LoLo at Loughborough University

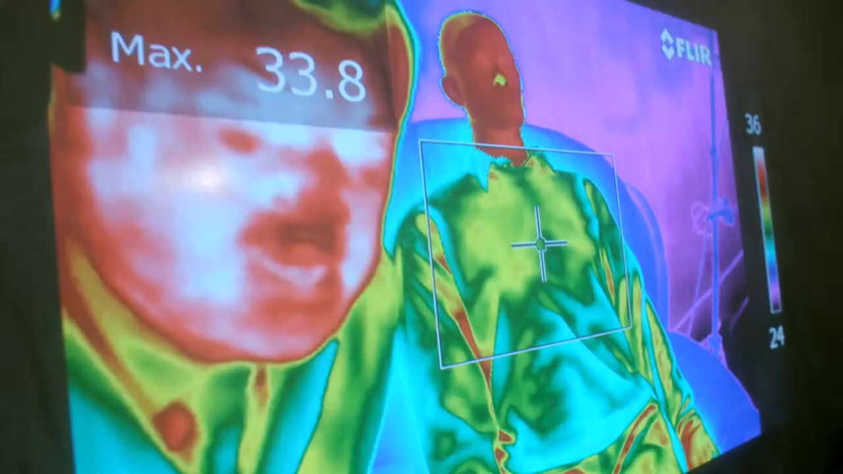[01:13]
We have a thermal imaging camera with a fan as you might have at home.